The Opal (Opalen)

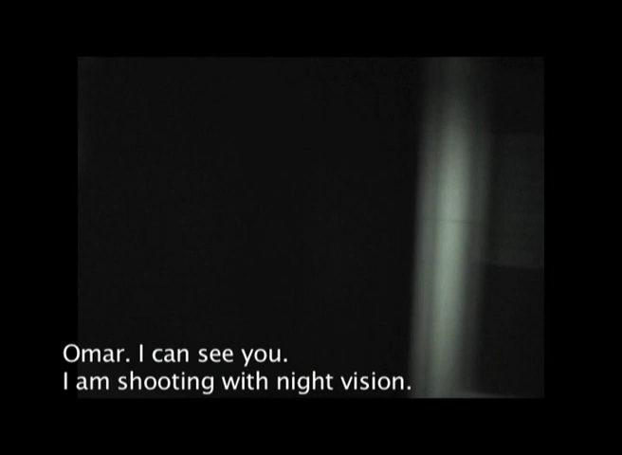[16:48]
Omar, jag kan se dig. Jag filmar med night vision. Och jag såg någon annan bakom dig. Ja, men ta det lugnt nu.